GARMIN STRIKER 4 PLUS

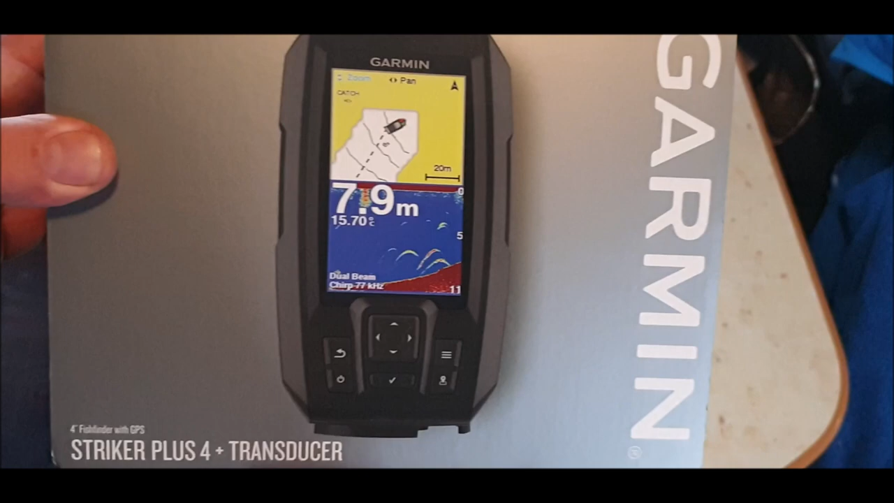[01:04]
i paid for this by the way it's not a freebie so it's a garmin fish finder not so much chart plotter but it does give you where you've been your waypoints and